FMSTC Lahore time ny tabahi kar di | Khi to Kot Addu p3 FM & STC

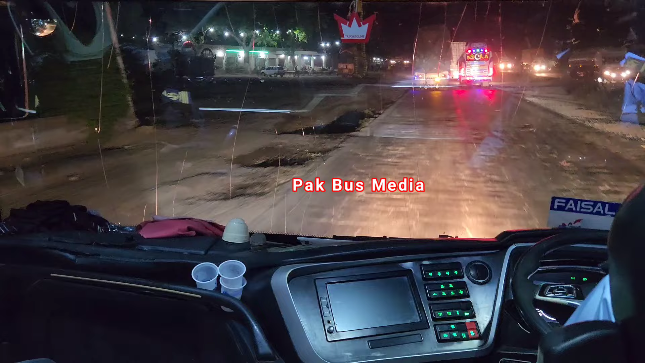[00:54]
किराए की बात करते चलें तो डीजी खान का 3500 रुपीज़ किराया है, कोटद्दू का
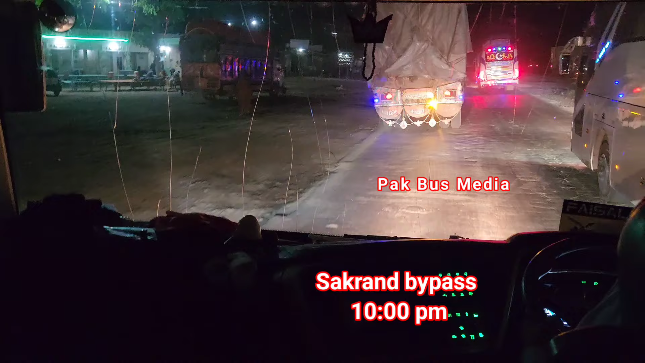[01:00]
3700 रुपीज़। 10 बज रहे हैं रात के, सकरण बाईपास से हम गुजर रहे हैं। सामने जो आप गाड़ी देख रहे हैं FMSTC की हाई गेयर बस, ये कराची से लाहौर जाने वाली बस है। उम्मीद करता हूँ कि तकरीबन सब चीज़ें मैंने आपको बता दी होंगी, कोई चीज़ छोड़ी नहीं होगी। वीडियो पसंद आए तो वीडियो को लाइक ज़रूर कीजिएगा, चैनल को सब्सक्राइब नहीं किया तो वो भी कर लीजिएगा।